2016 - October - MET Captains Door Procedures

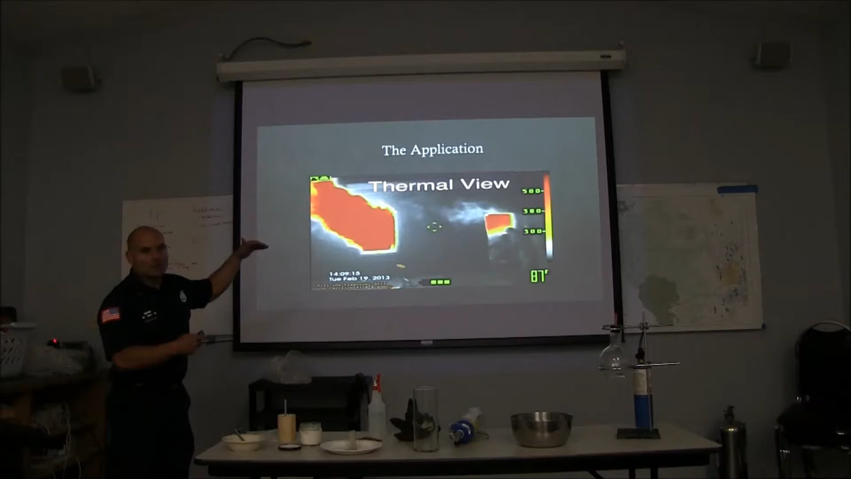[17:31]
and we could get a better indication of total all, you know, the range of temperatures that we have coming through that window, and more specifically, what we have at the door when we're going in.